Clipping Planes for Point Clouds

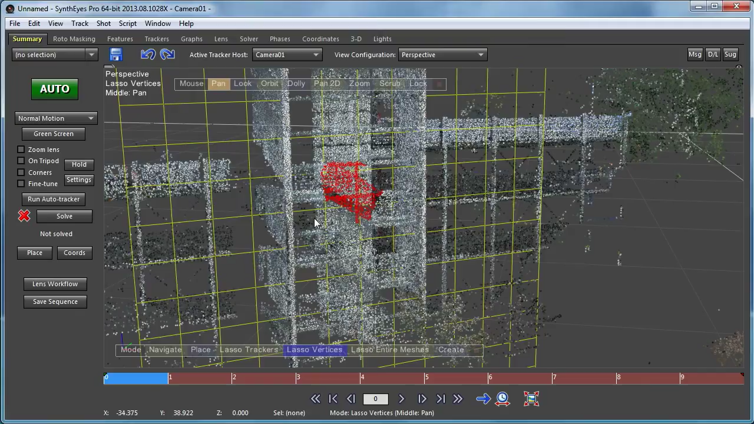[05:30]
So if you switch to a wireframe mode. And now I can go and select things. And the clipping plane is still in effect even though it's not being shown as a solid object.
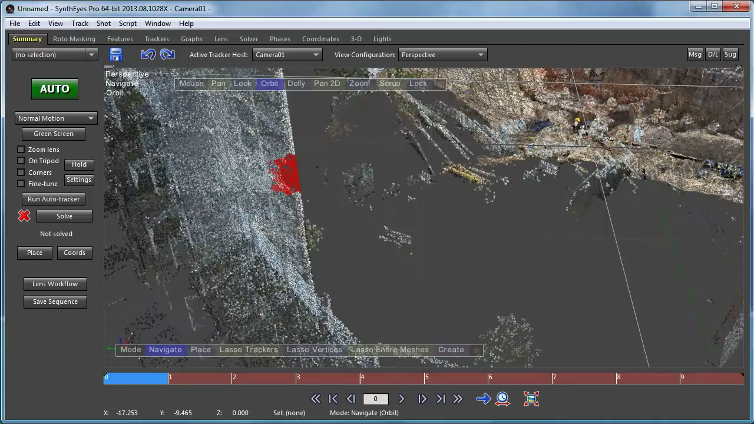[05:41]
So it's a useful technique for working with LiDAR data. Working with tracker collections.